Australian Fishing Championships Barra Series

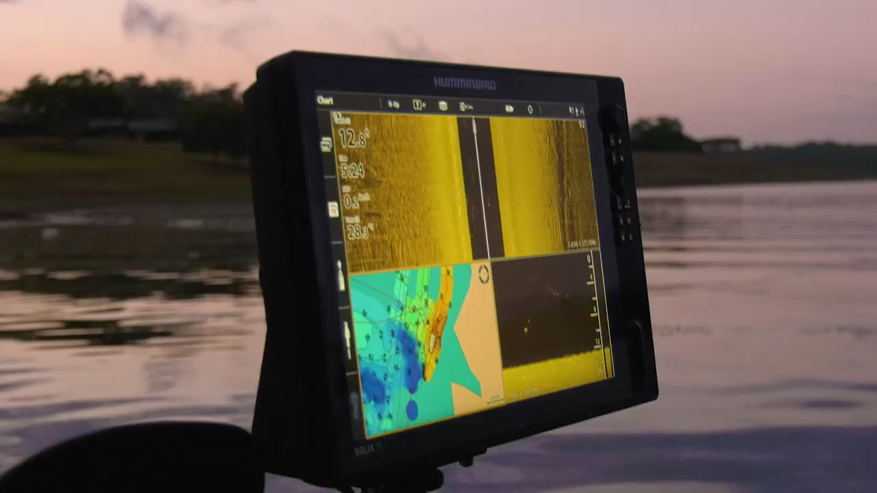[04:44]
There's a few fish coming through, um, so we're starting to think what plan B is gonna be.
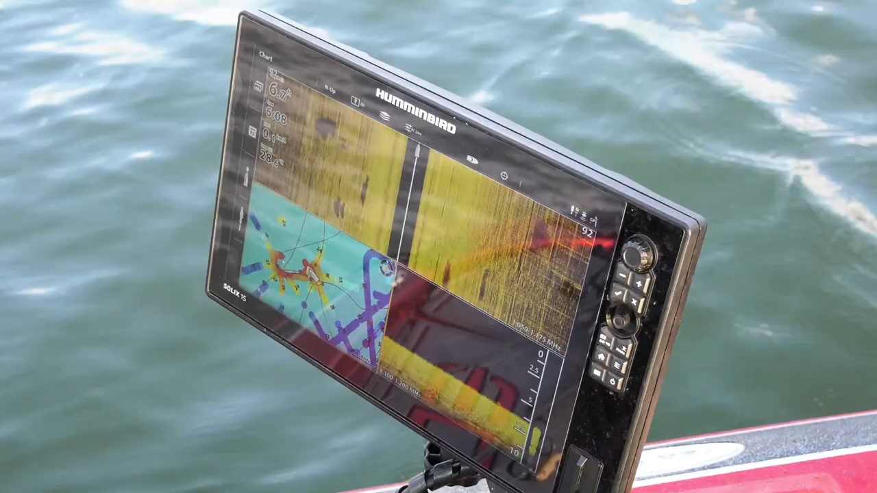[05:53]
Ooh, there's a few here. Um, I picked up a nice little fish on a jerkbait in the sticks.
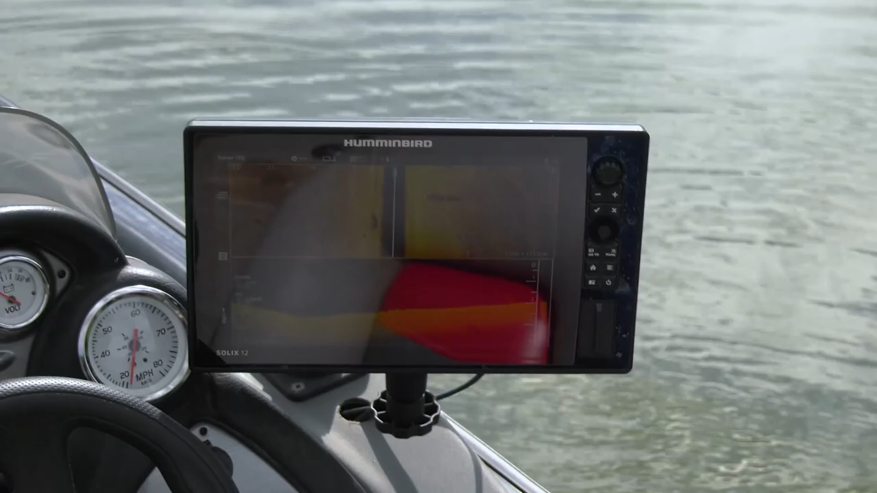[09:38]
Plenty of fish around on the sounder.